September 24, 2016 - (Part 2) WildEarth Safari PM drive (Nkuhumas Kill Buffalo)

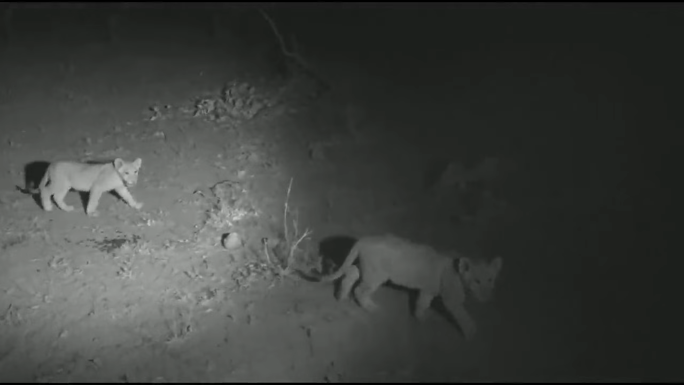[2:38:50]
And in a way, whilst it doesn't make everything better, what we've just witnessed, it certainly makes us feel a little bit more comfortable about what we've just witnessed as 8 hungry mouths are about to be fed. There they go, off behind us.
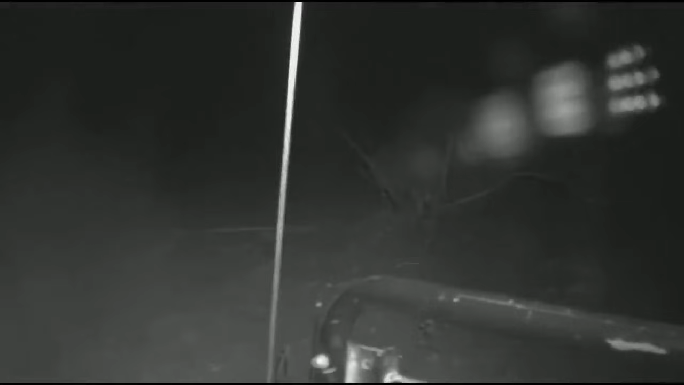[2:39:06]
Dave, I think there's one on the right as well, on the left. Oh, there was. Could just hear it in the darkness. Okay, I think that's everyone.
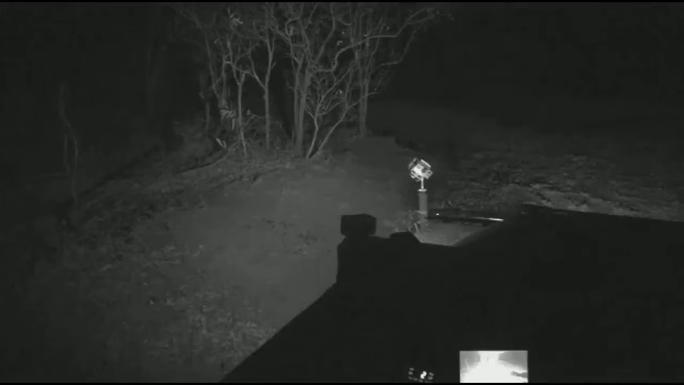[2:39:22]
I'm just going to wait until they've gone a little bit further behind me, and then I'm going to turn our vehicle around and we'll catch up with them. Wow, what an intense night this has been. Hoping there's nobody here. Hello. Going to go move very, very slowly. I'm just going to check behind me, and then Dave's going to provide me with that infrared light, and it'll take us to the cubs.
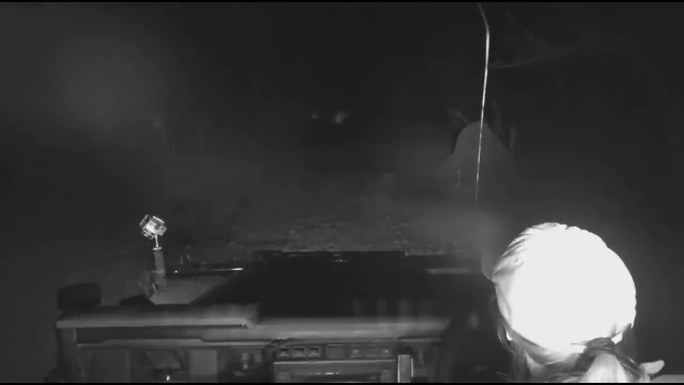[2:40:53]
That's so amazing, the silhouettes of the lions in front of me. I don't know if we're going to be able to capture it. But there they all go. Little cubs. Isn't that incredible? With their amazing mothers.
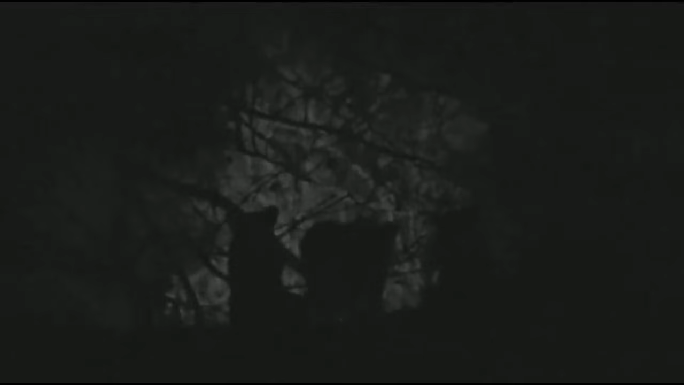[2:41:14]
Calling, frolicking, playing, chasing each other around. In high spirits, the females just exhausted after that trial that they were put through. And the cubs bounding in anticipation of some very, very full bellies. pouncing on each other.
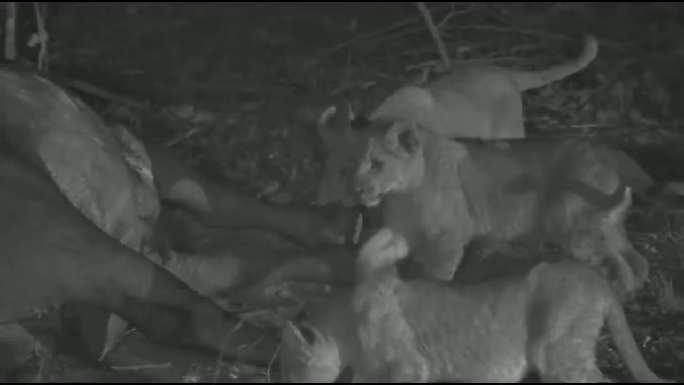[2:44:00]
Making sure you did your job. Scuttling about. Happy cubbies. Now they seem so well fed, they're more interested in playing than eating.
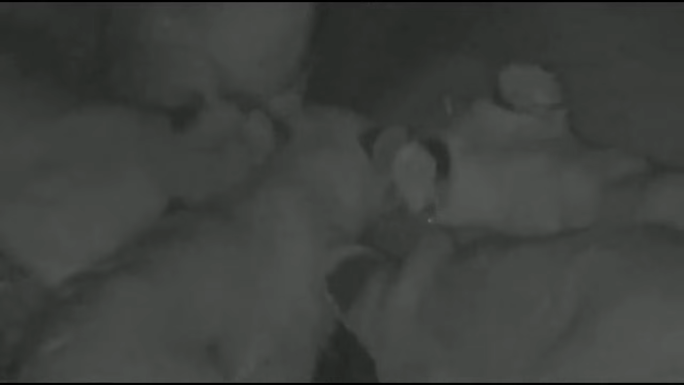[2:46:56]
And in lion society, quite often size goes a very long way. Now, wait, there's going to be... See how long it takes them before they get upset with each other and they can't share. As I said, they're so full, they're not really that worried about eating. Ears flat. No serious growling at each other just yet.
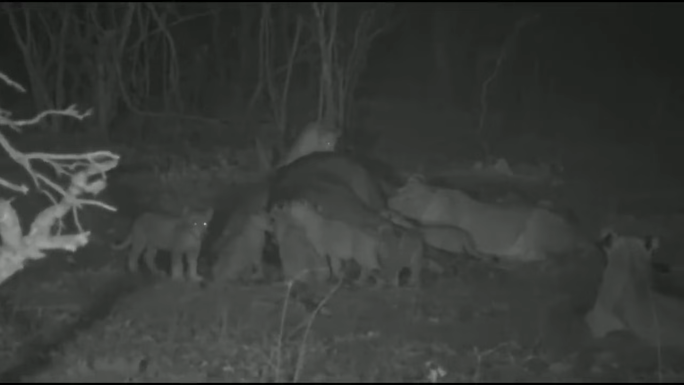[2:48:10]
Jerry's wondering how long it'll take for them to eat that entire carcass. Big bull like this, Jerry, and they're not too hungry, probably 2 to 3 days. Now, it all depends if a male arrives, then of course the carcass won't last nearly as long.
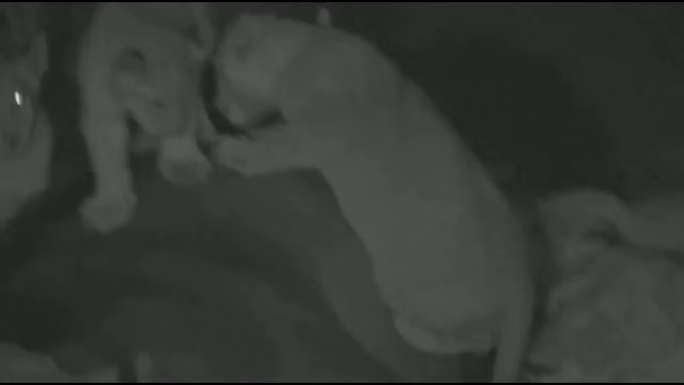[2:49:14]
Who's the king of the buffalo? Yeah, more playing than actually eating going on here.
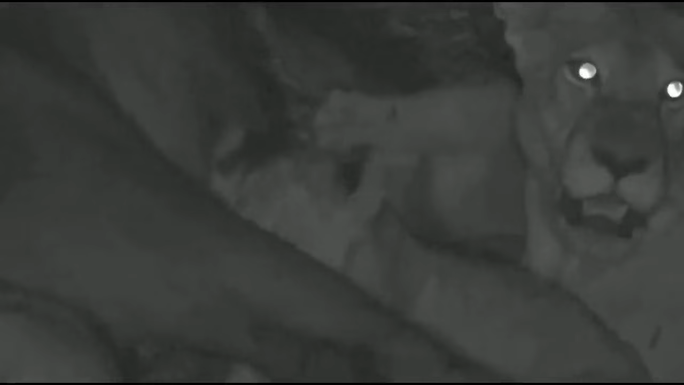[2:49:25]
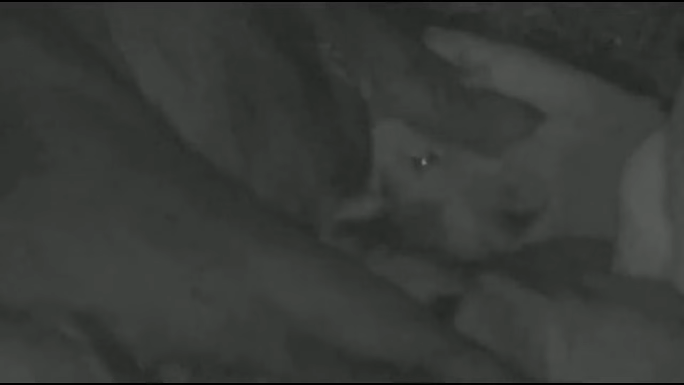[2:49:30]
It's practicing the throat grip on the buffalo's armpit.
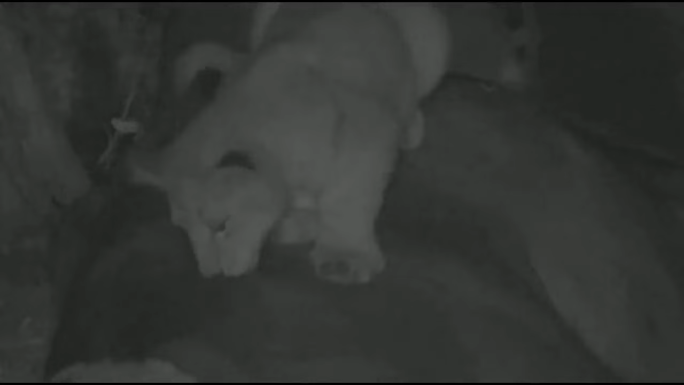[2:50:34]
If you've just happened to stumble upon us, this is live infrared viewing of lion pride on a kill. And can you believe we watched them take down this buffalo live? You are watching with me at the exact same time. Isn't that incredible? We are able to bring you the immense and amazing animals from Africa live wherever you are, might be in the world.
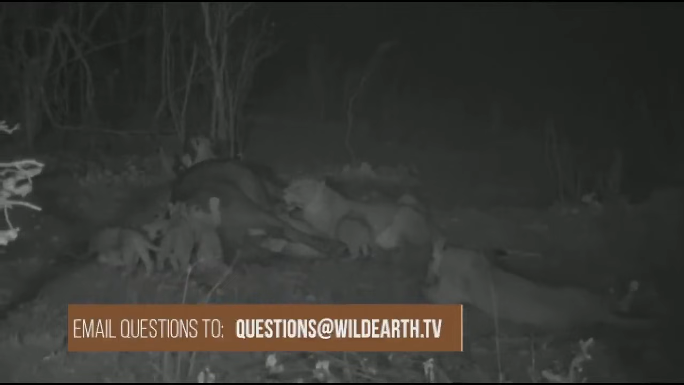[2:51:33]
Now, Doug in Connecticut's wondering, will the cubs be able to break through that tough buffalo hide with their still young milk teeth? Probably not.
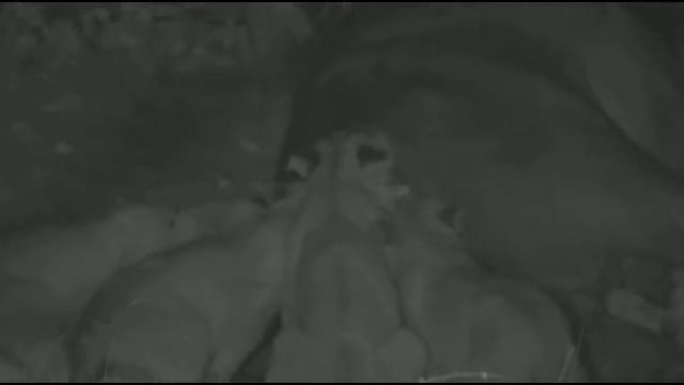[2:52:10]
Head in there. I can just sneak a head in there. I said they're not particularly hungry, otherwise there'd be a lot more snarling, growling and swatting. That little one, he's practicing catching buffalo up front.
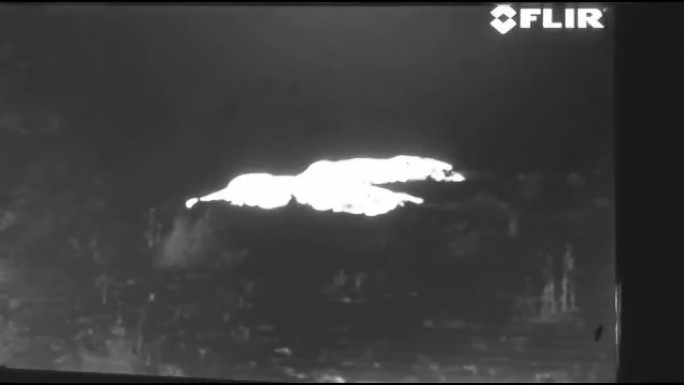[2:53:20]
Hello, everybody. Sorry about the very quick link last time, but I'm not actually sorry at all. You've got to go and watch the little Nkuhuma cubs arriving at their kill, and well-deserved it is for them indeed. Our cats, as you can see from the thermal imaging camera, are, well, very tired. But just behind them, a herd of what Graham Wallington calls bogies. The bogies have the wind from
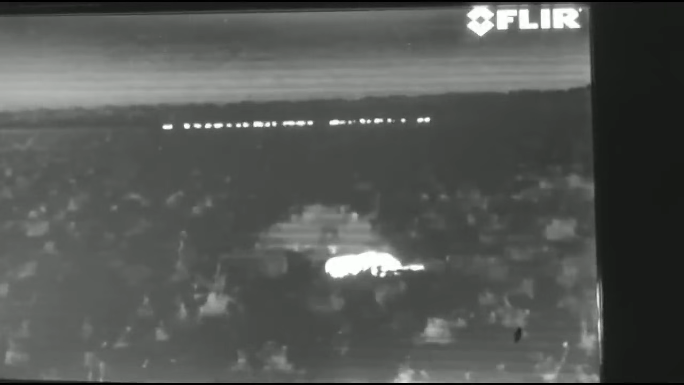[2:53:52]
blowing sort of from the lions to them, we think. We can't really tell. It seems to be swirling slightly. But that is the potential hunt that might happen here if these lions can bring themselves to just wake up and do something other than nothing.
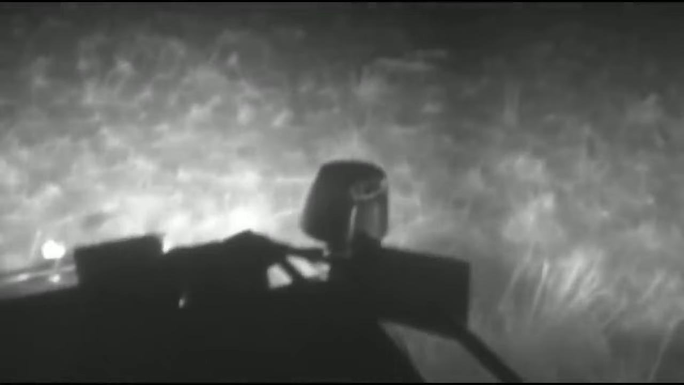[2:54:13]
There we are. Two sleeping on the left, one under a termite mound on the right, the other one lurking about here somewhere. Now, we think this is four lionesses. We're going to vaguely conclude that they might be from something called the Out of Africa Pride. It's been very difficult to figure out what's going on, because every time we thought we'd figured out what was happening, two more lionesses would appear.